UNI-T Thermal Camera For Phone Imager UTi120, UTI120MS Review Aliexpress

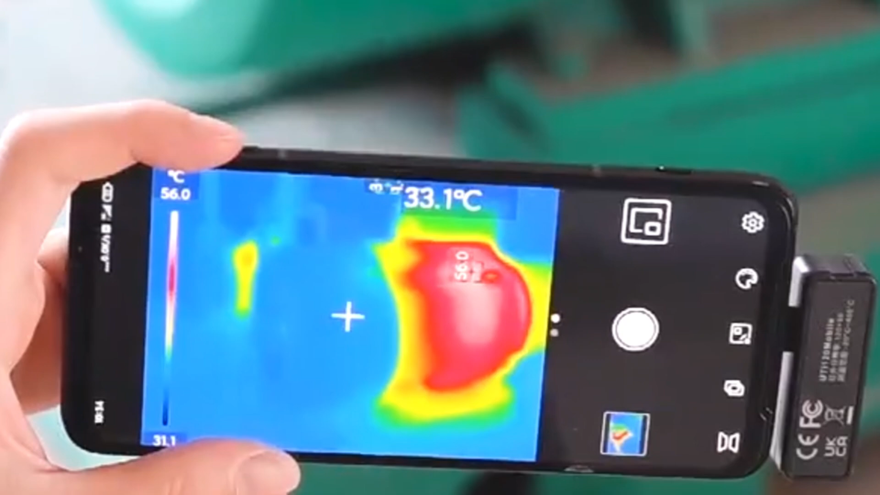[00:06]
On screen: spot 33.1°C, scale top 56.0°C
The UNIT thermal camera for mobile phones represents a significant advancement in the field of cell phone repair technology.
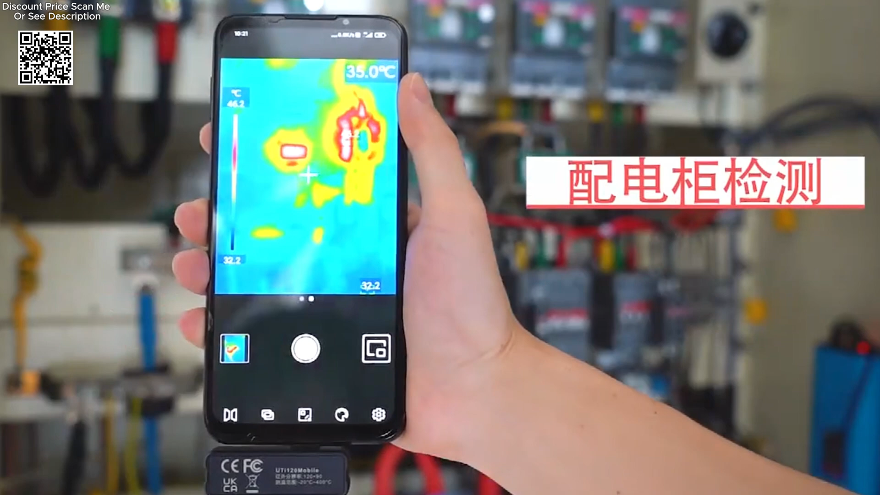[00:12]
Whether you're troubleshooting complex circuitry or diagnosing heat-related malfunctions, the UTI-120MS, UTI-120 mobile ensures that every thermal anomaly is detected with precision and clarity.
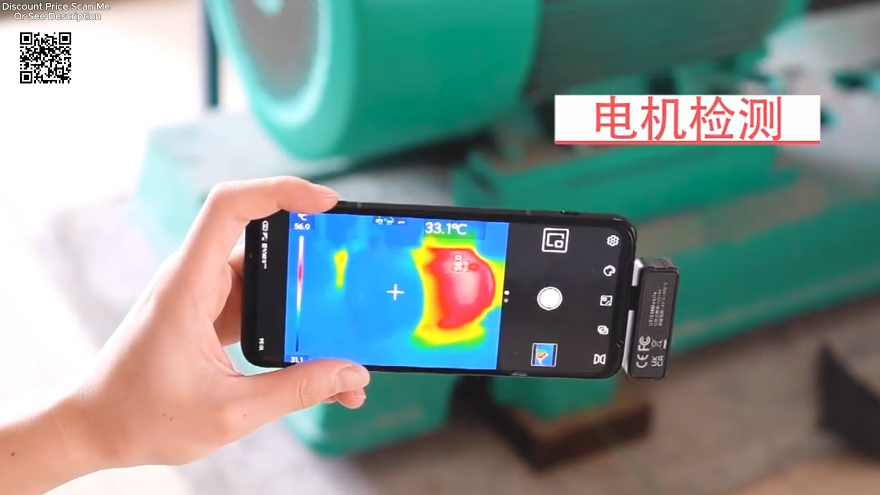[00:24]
On screen: spot 33.1°C
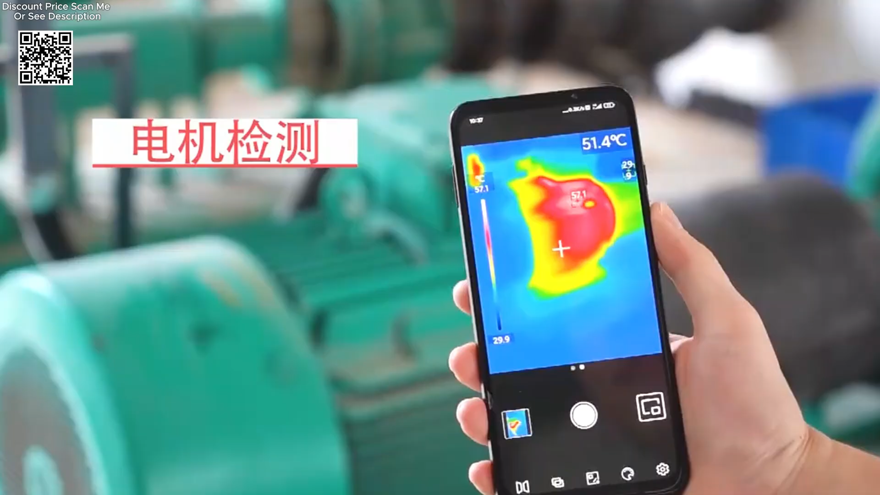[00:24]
Image capture seamlessly frees thermal images to inspect subtle temperature variations. Video recording, document troubleshooting sessions in real-time for comprehensive analysis.
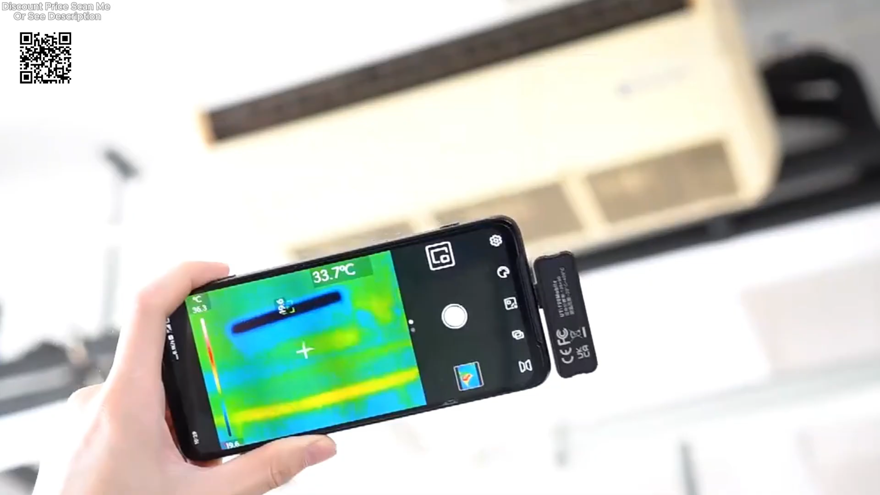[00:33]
On screen: spot 33.7°C
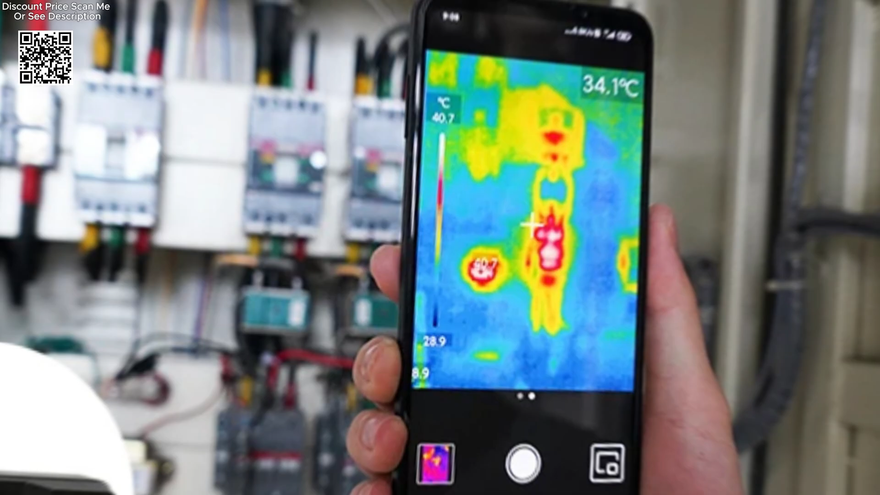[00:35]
On screen: spot 34.1°C, scale top 40.7°C, scale bottom 28.9°C
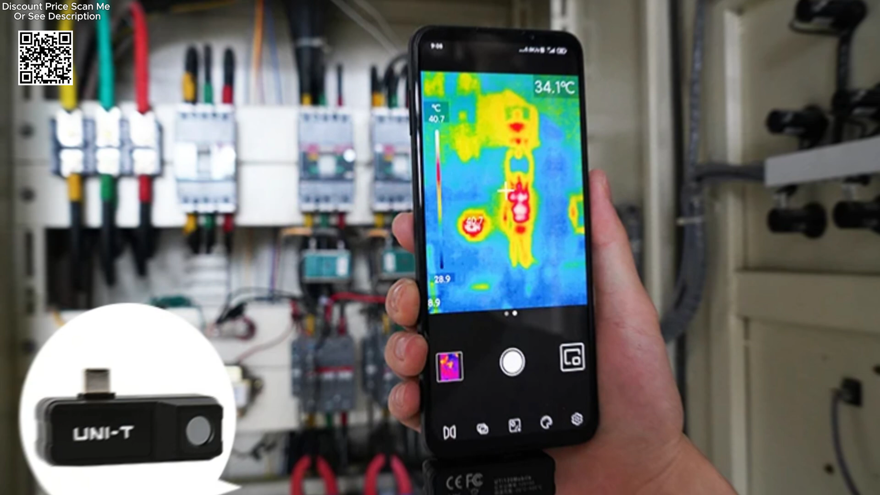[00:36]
On screen: spot 34.1°C, scale top 40.7°C
Visible and thermal image fusion, combine thermal and visible light images to enhance diagnostic accuracy.
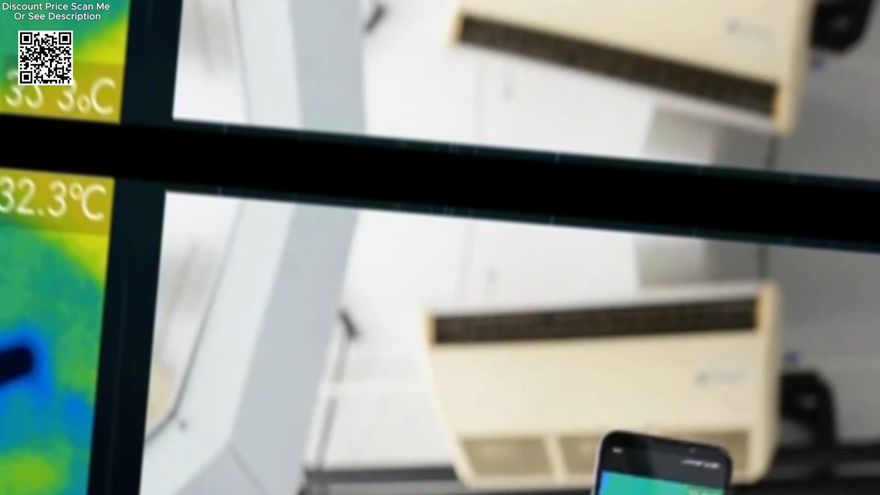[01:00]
Extension cable support, facilitates flexible usage scenarios, adapting effortlessly to different repair settings.
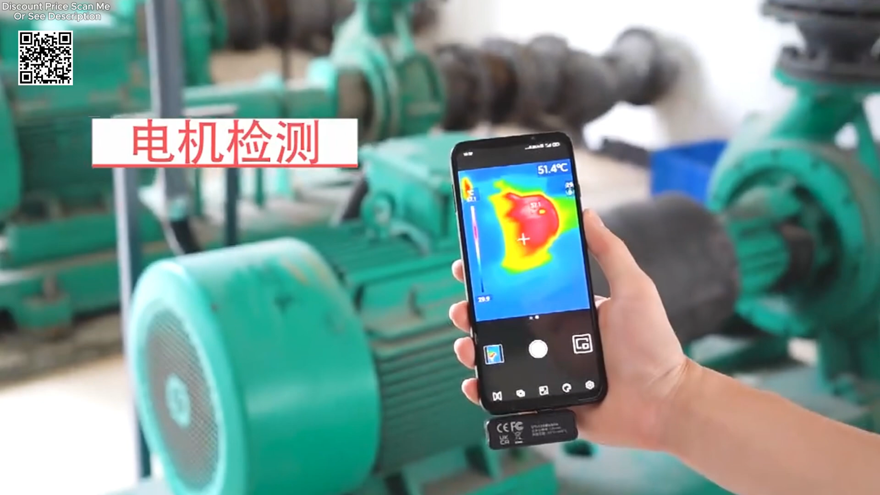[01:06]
The versatility of the UTI-120MS,
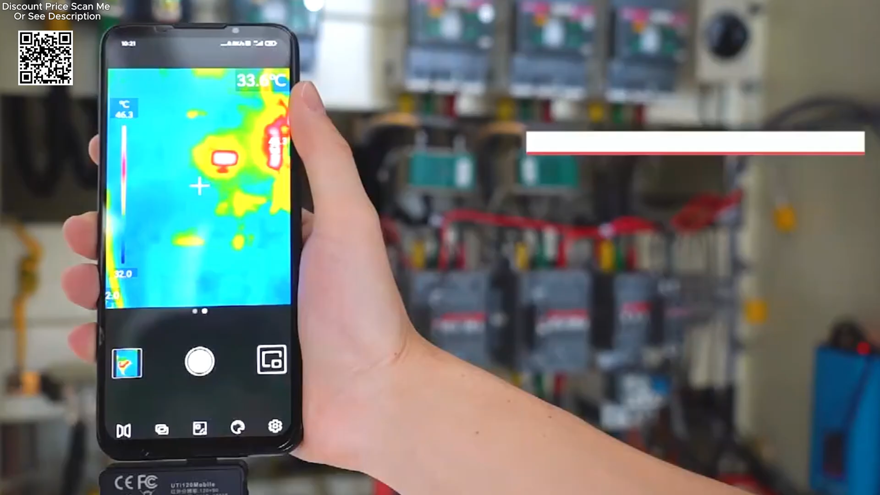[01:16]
identifying fix-system anomalies, and uncovering hidden heat sources indoors and outdoors.
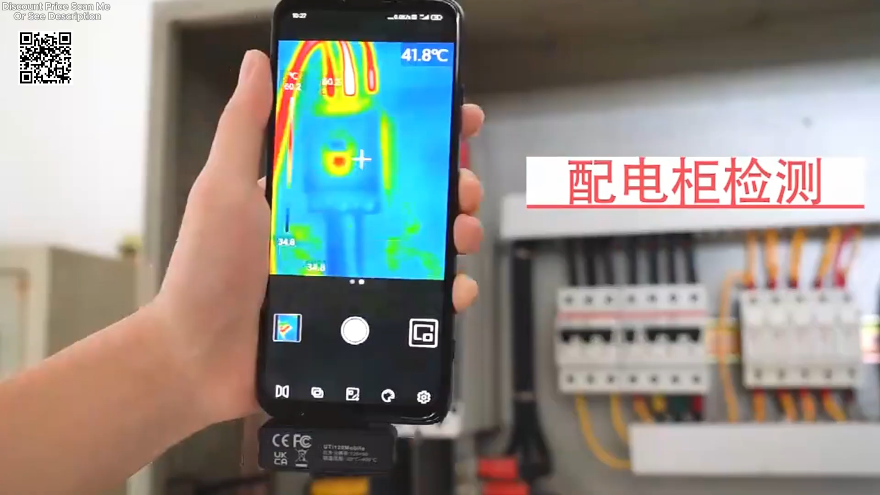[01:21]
With a temperature detection range up to 400 degrees centigrade,